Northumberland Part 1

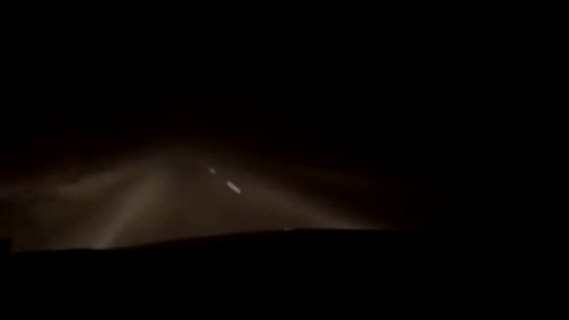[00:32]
It's a little bit foggy. Yeah, it's a little bit foggy, but the cloud forecast is really good for a sunrise.